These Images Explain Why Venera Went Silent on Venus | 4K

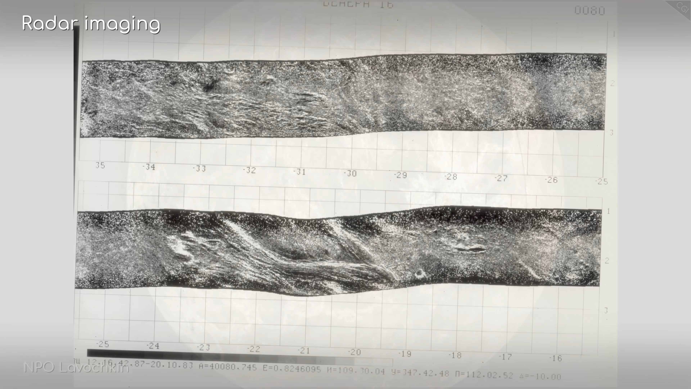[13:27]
The USSR began the process of using radar to map the surface of Venus with their later Venera models, 15 and 16,
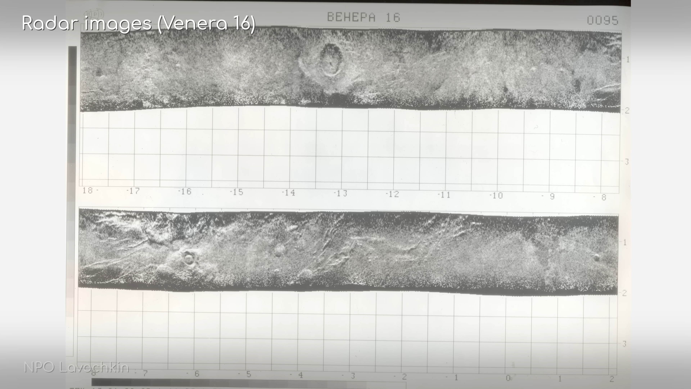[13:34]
in 1983, producing images with a resolution of 1 to 2 km on the ground.
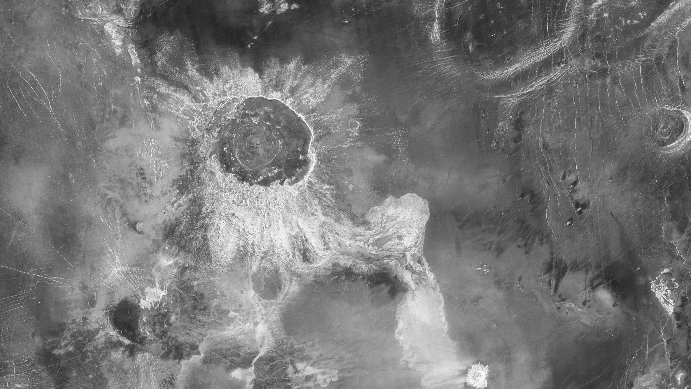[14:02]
massive cratering, and a surface that is, geologically speaking, reasonably young,
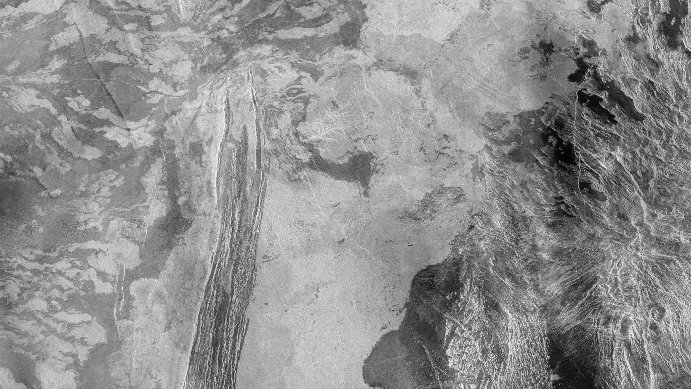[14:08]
possibly as a consequence of the intense volcanic activity resulting in truly vast lava flows.
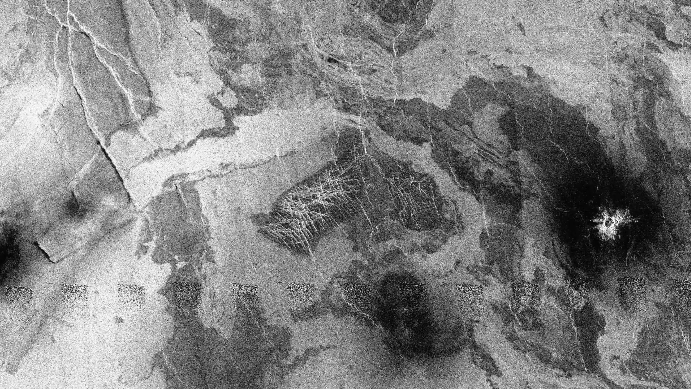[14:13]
A composite image of the surface, created from data from the Venera, Pioneer,